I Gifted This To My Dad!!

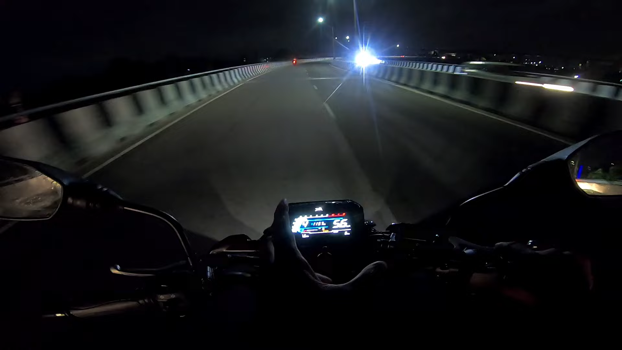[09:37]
तो कलरफुल डिस्प्ले बहुत ही बढ़िया लग रहा है। तो गाड़ी का एक लुक भी देते हैं आपको कि गाड़ी बाहर से दिखने में कैसी है।